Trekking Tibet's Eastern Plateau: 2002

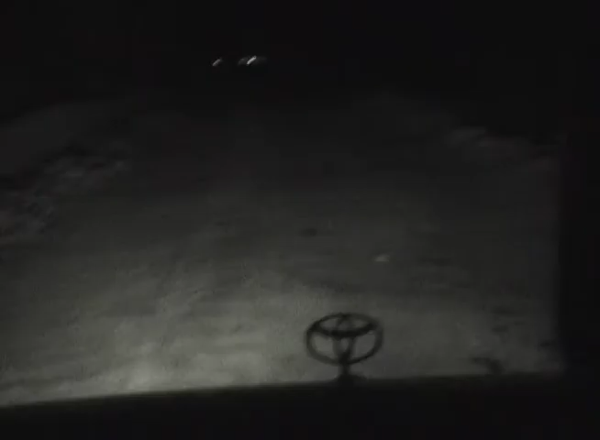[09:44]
Drive that afternoon and evening to our next stop was another brutal one on treacherous roads in extremely bad conditions, including a late-night snowstorm.